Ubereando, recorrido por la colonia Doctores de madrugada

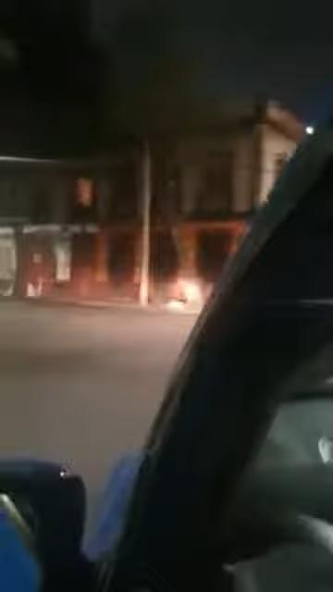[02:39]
Este Esa casa de allá enfrente Se ve que Creo que es así Ha sido así siempre Tiene así como que
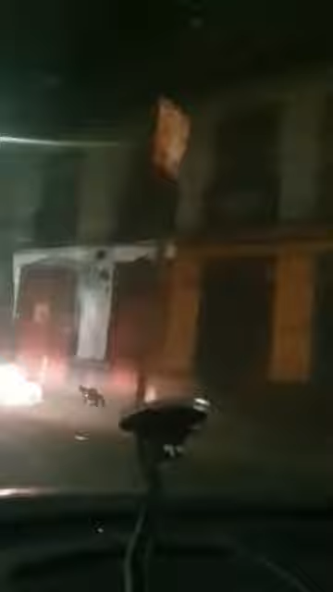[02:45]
Un Sí pues como las casitas de antes Como las del Zócalo Estoy justo enfrente De la arena México
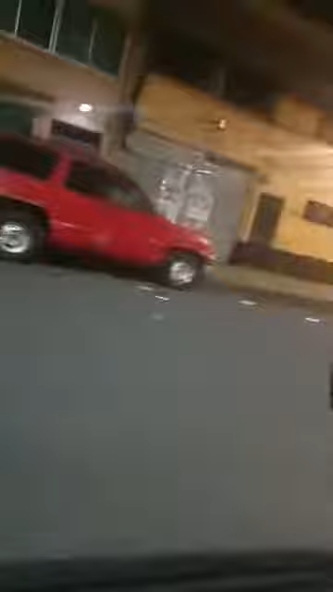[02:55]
La famosísima Arena México No es la arena Ciudad de México
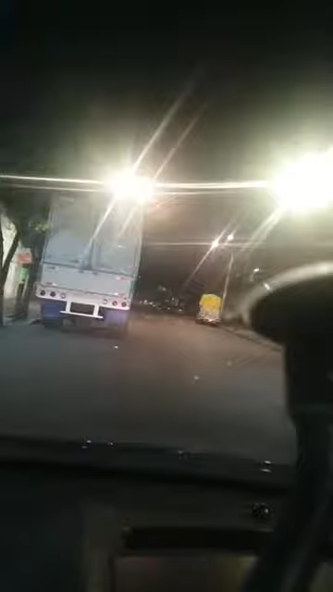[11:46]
Porque Si se ve Pues ahí Ahí tiene calles oscuras Ahorita estoy sobre Doctor Barragán Pero vean hacia adentro
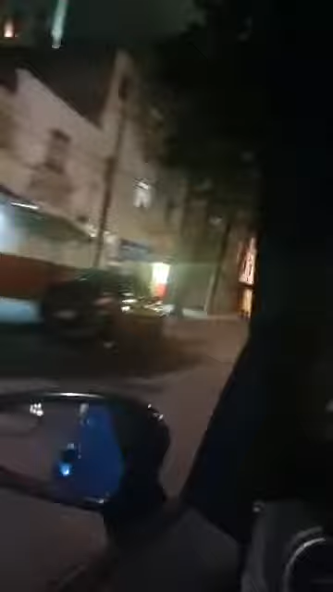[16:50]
Y ahorita Pues no se ve Absolutamente nada ¿No? ¿Cómo que no sabes? Ayasís Ayasís Pues no Bueno Sí sé Que es de arraigo Pero no sé Si siga funcionando